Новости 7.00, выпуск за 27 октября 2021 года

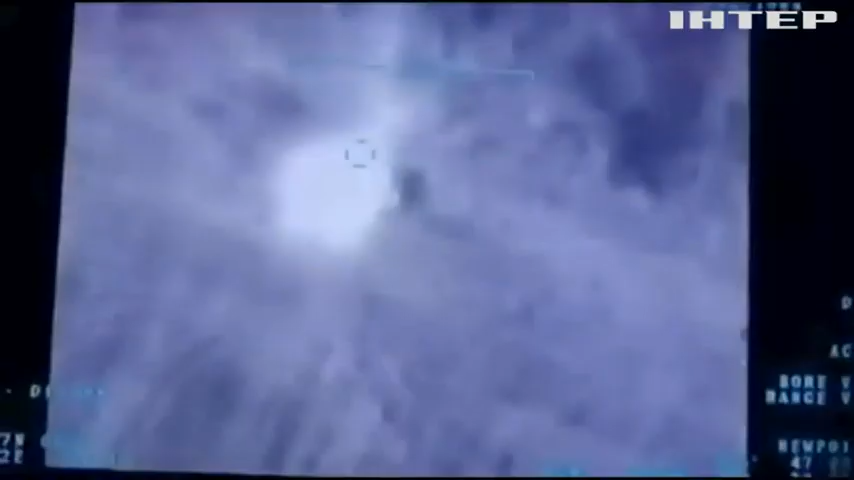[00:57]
Тоді й застосували розвідувально-ударний безпілотний комплекс.
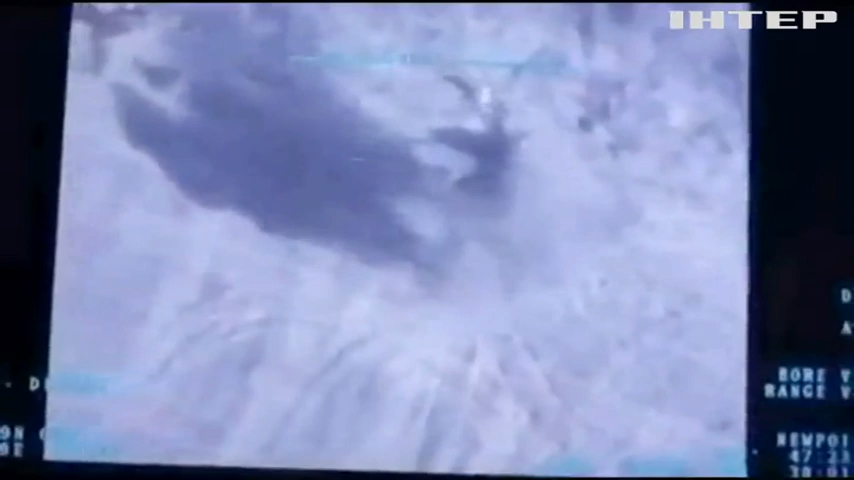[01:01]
Він керованою бомбою знищив одну гармату з розрахунком противника, в одночас лінії зіткнення не перетинав.
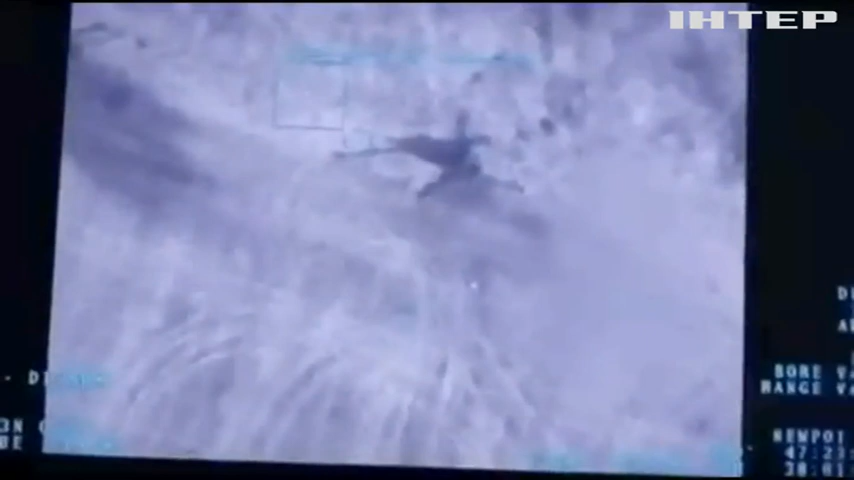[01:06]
Байрактар – це турецький ударний оперативно-тактичний безпілотний літальний апарат із великою тривалістю польоту.